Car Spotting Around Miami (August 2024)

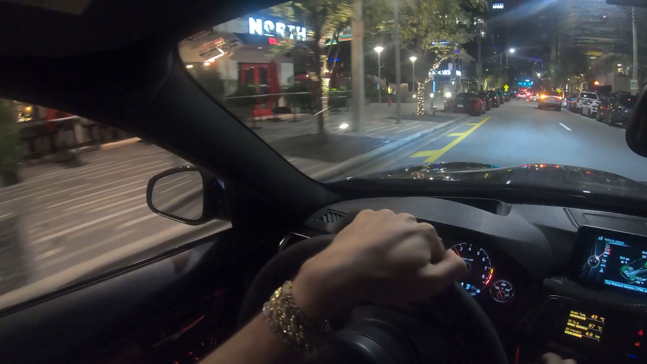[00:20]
We got a 570 with a wing and a Ferrari Portofino. Okay, not bad, not bad. Oh, and a China blue G-Wagon.
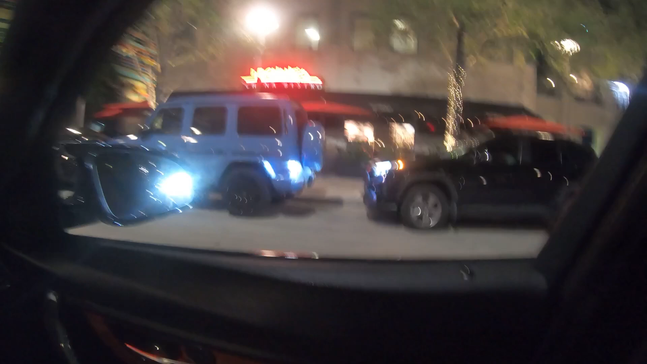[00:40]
I love that color. The China blue for the G-Wagons.
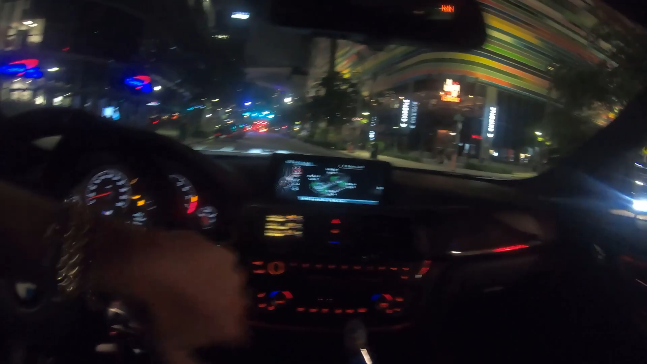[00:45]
A1. Mercedes knew what they were doing with that color.
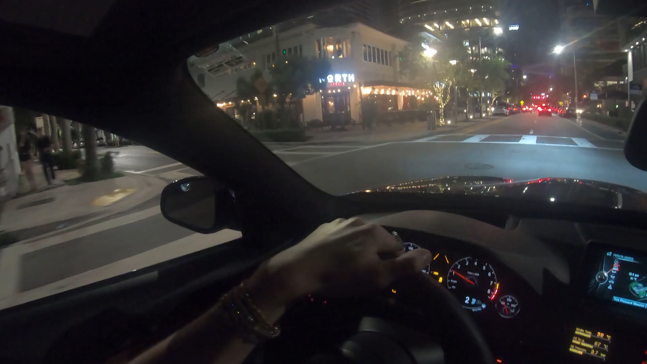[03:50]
Brand new AMG GT. Beautiful. You got three Benzes.
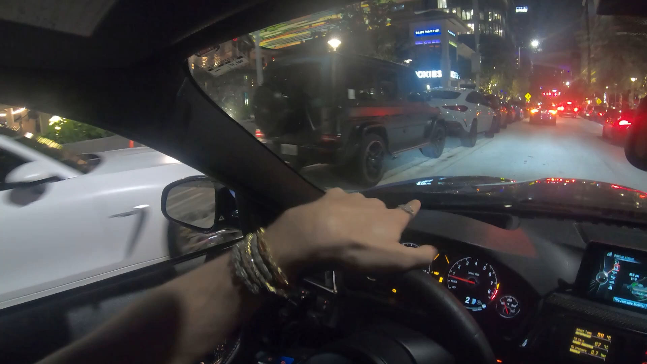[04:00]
AMG GT, G-Wagon, GLE. Oh shit, five Benzes, yo. Nah. What the fuck, five Benzes.
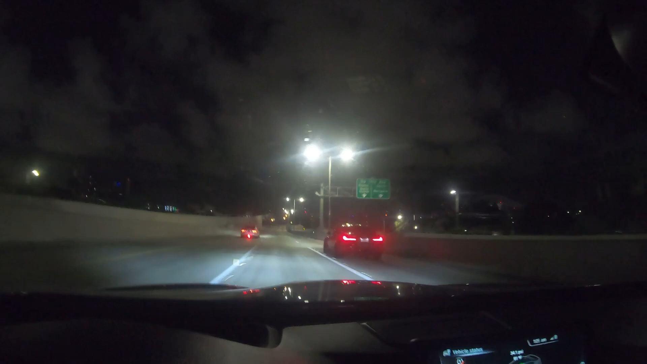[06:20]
Because one looks like it's an F80 G82, Jesus. It's a G series. The other one's a G80.